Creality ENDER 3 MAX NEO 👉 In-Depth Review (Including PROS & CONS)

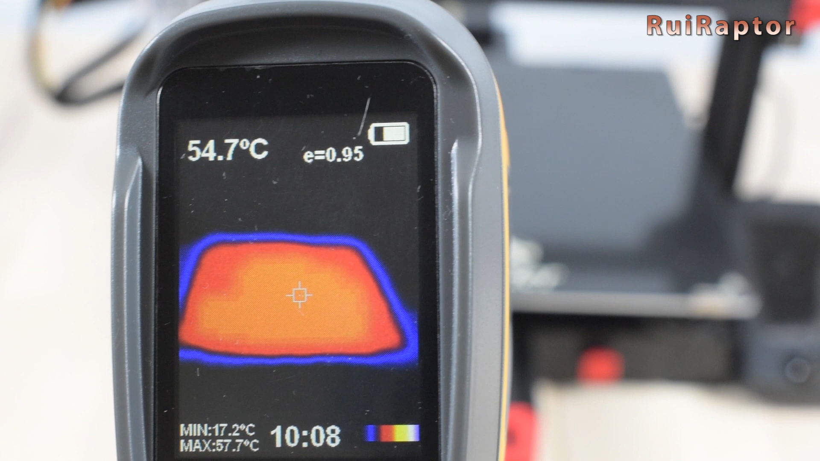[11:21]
On screen: spot 54.7°C, max 57.7°C, min 17.2°C
which was set to 60 degrees C, and the camera is recording a bit less, it's consistent throughout the entire bed.